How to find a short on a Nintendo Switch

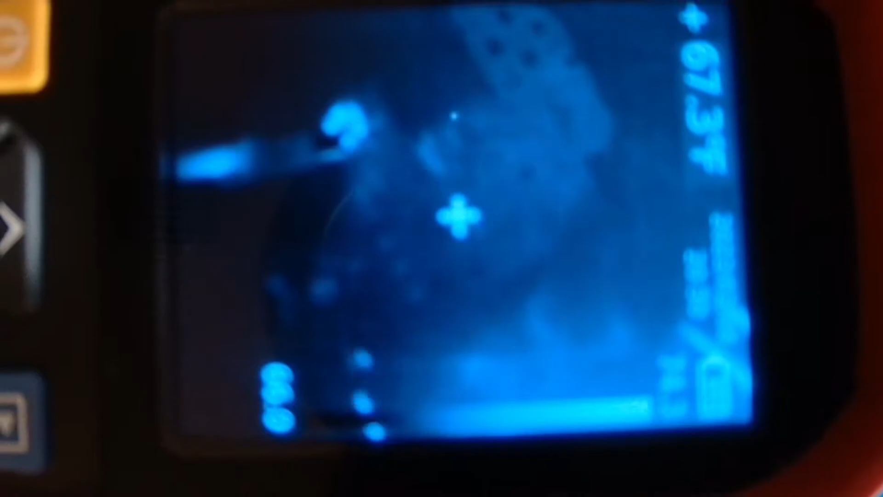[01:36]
You see the board there and time to inject some voltage.
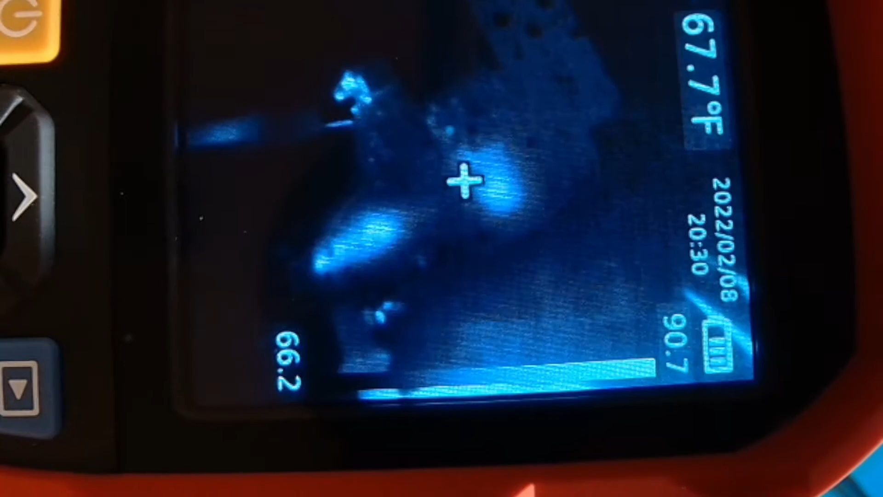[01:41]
On screen: spot 67.7°F
See, we have two big hot spots there.
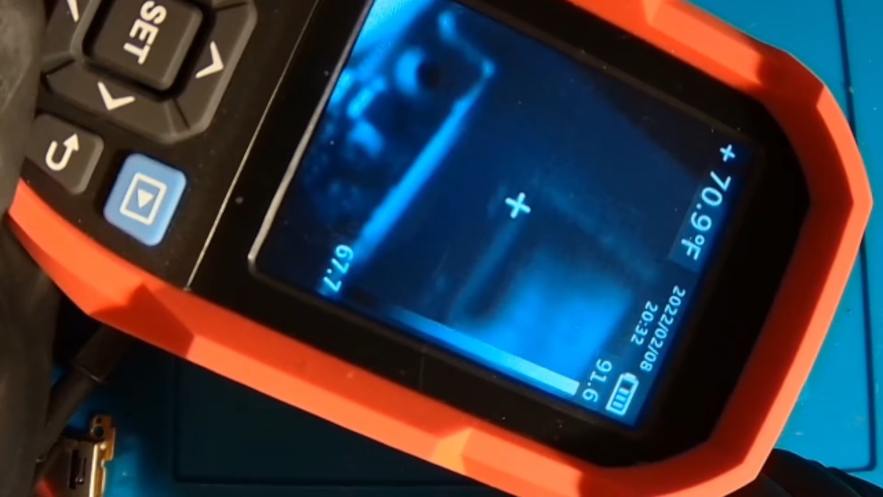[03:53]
On screen: spot 70.9°F
So, there, as you can see, the CPU.
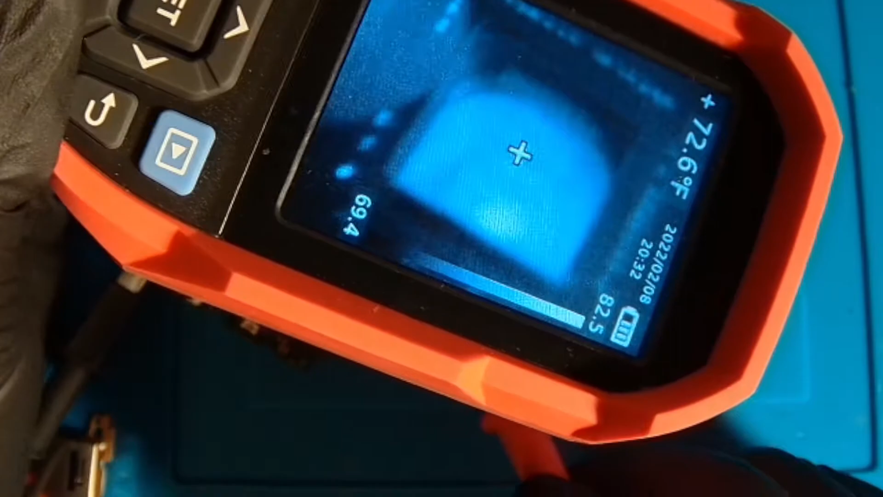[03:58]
On screen: spot 72.6°F
And let's inject some voltage now. Yeah, it's very clearly the CPU there.
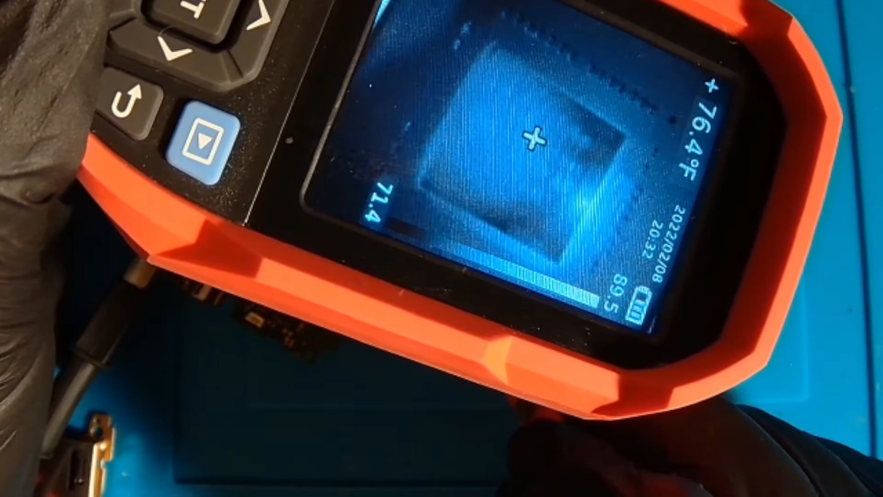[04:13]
On screen: spot 76.4°F
The reason it's flashing is because it's got a kind of an awkward angle for me to probe it. So, that's just my lead falling off of the cap there. But if I hold it like that, you can see it stays hot. We'll grab a picture of that to put on there.